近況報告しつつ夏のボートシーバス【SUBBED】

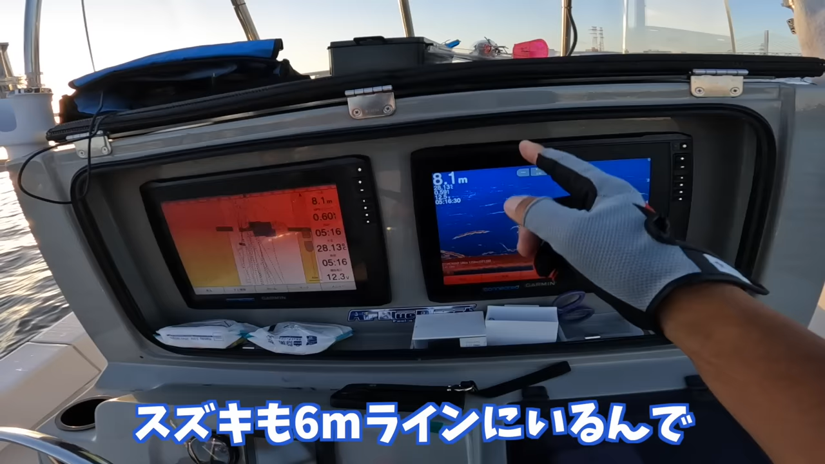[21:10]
On screen: depth 8.1 m
で、たぶんベイト薄いのと、鈴木も6メートルラインにいるんで、水深8メートル。
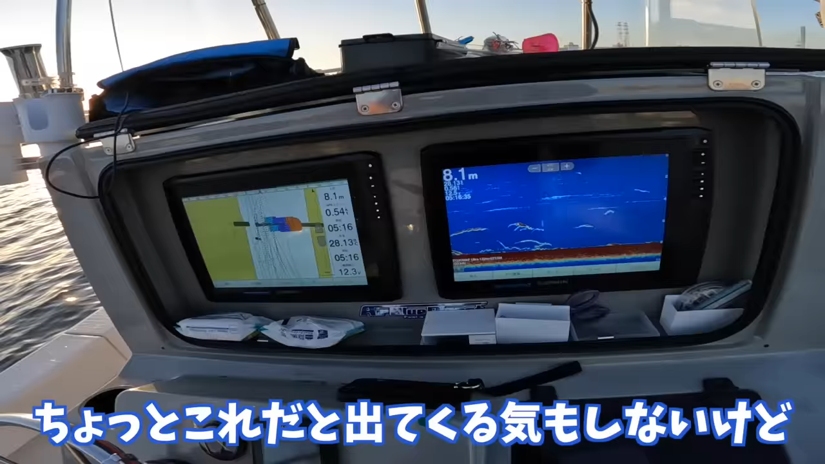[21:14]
ちょっとこれだと出てくる気もちょっとしないけど、今日こういう釣りしようと思ったんで、こういうルアしか持ってきてないんですよね。